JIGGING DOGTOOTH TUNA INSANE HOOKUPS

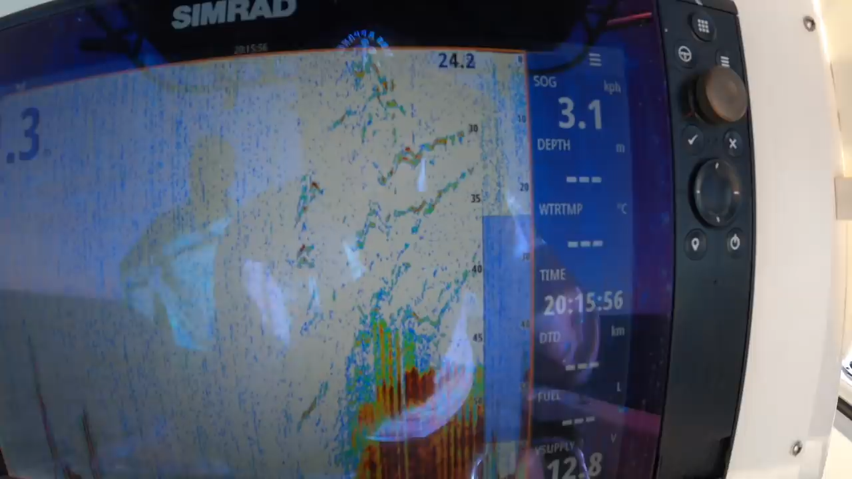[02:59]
On screen: speed 3.1 km/h
comes up from 65 meters to 50,
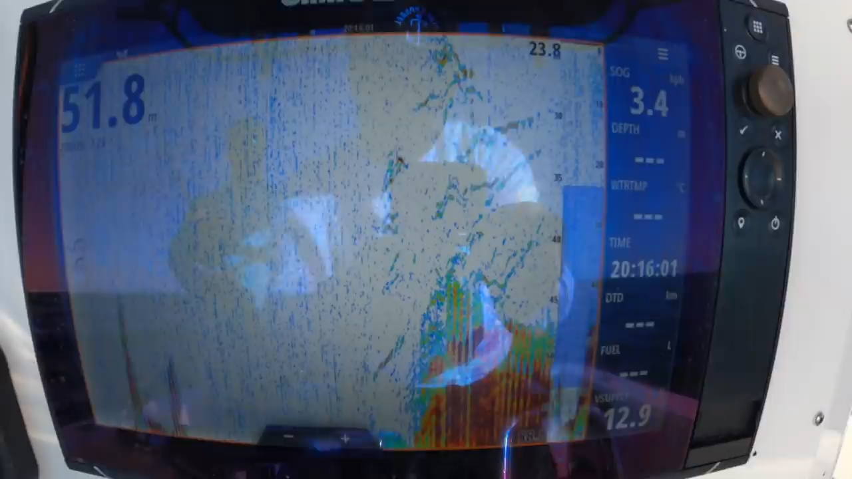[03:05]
and that is just completely lit. I'll zoom out.
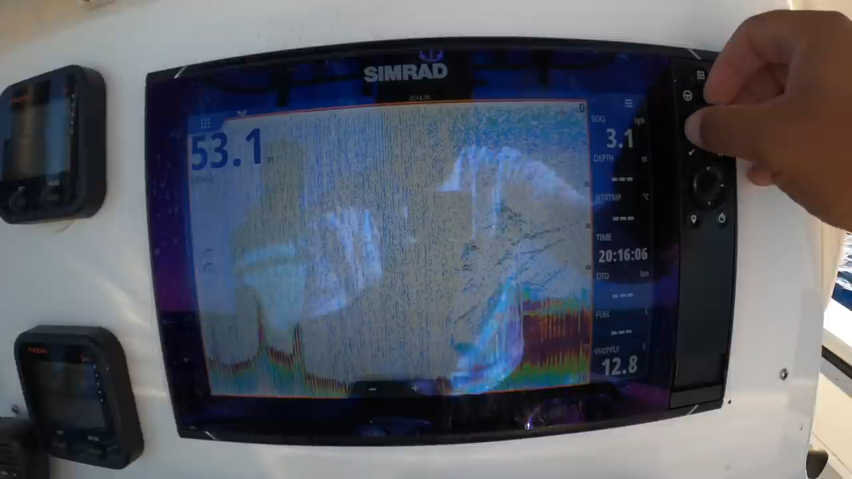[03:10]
20 meters of fish there.
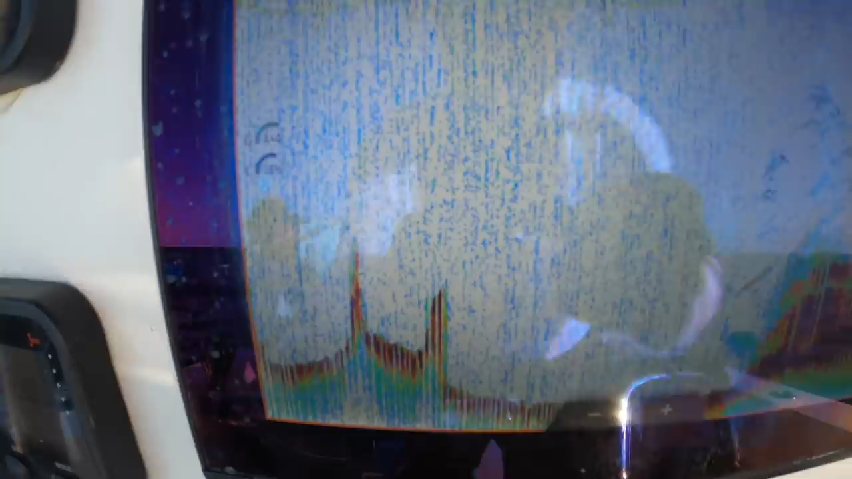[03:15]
These are the kind of stuff you just drive over the top of, but that's just like,